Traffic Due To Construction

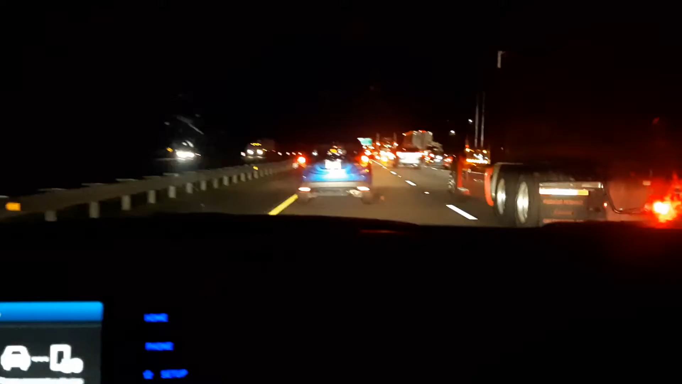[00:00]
on our way home we're stuck in traffic accident maybe this wasn't the type of night video I wanted to get
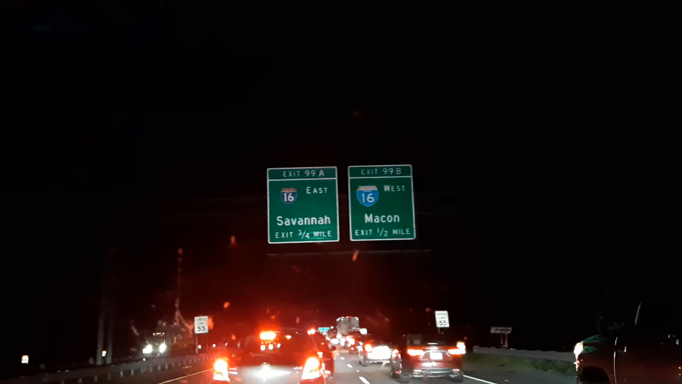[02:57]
alright traffic let's clear up we only have two and a half hours left let's go at this rate will be three and a half